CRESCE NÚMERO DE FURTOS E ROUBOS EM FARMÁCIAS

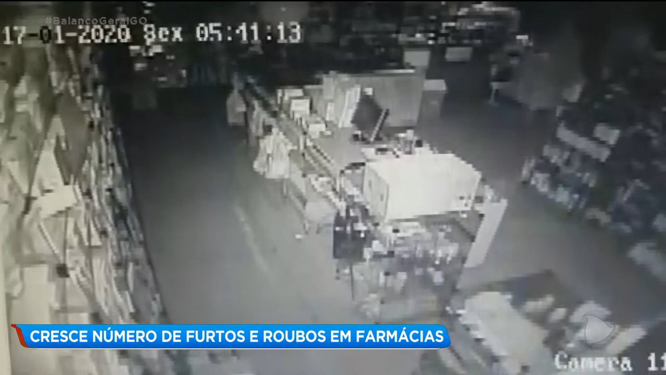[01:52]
As câmeras flagraram o ladrão andando dentro da farmácia com a lanterna do celular ligada. Depois ele vai até o caixa, revira gavetas, mexe em mercadorias na gôndola. O bandido ainda entrou no escritório da empresa. Veja que ele tenta abrir um armário.
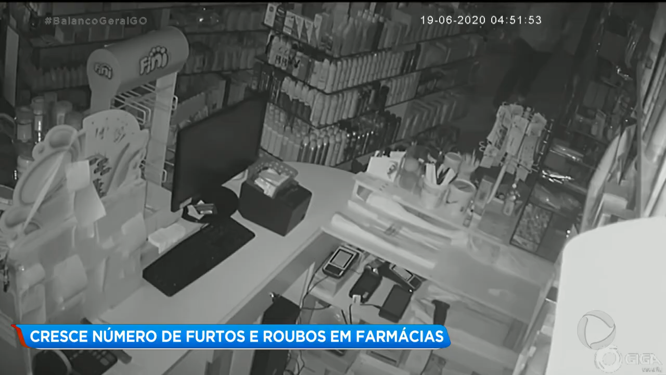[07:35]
Mesmo com o alarme disparado, o ladrão teve tempo de escolher o que iria levar. Ele pegou o celular no balcão e dinheiro no caixa.